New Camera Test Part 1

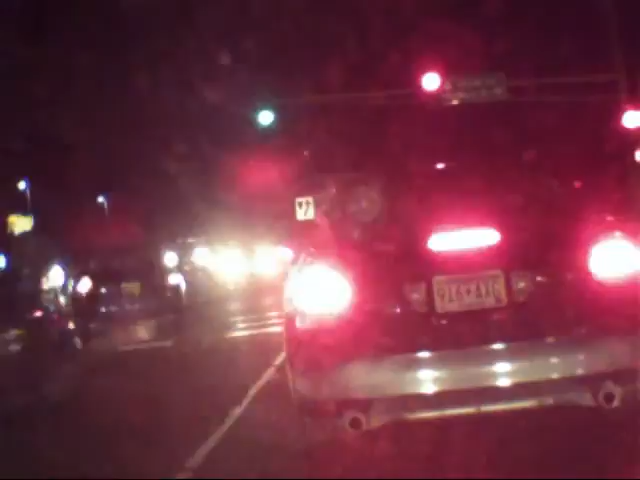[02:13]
Right up here is a red robin. My wife and I ate there with my parents. Food is pretty good. It's a little burger joint. I'm sure you've seen the commercials on TV. Red robin. Red robin. Yum.
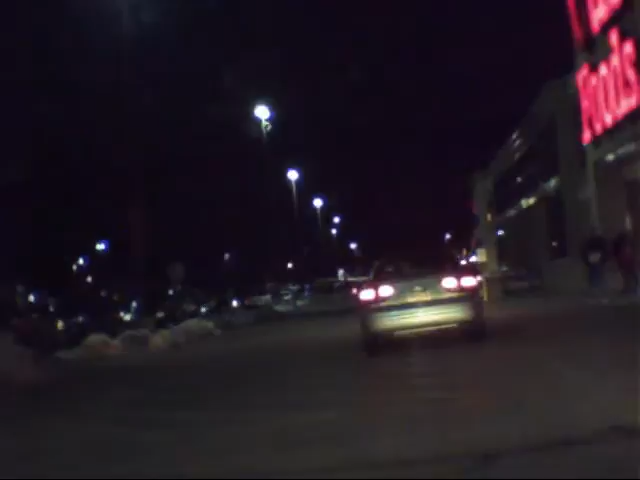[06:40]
and we're at Cub Foods now, got to go in and do some grocery shopping.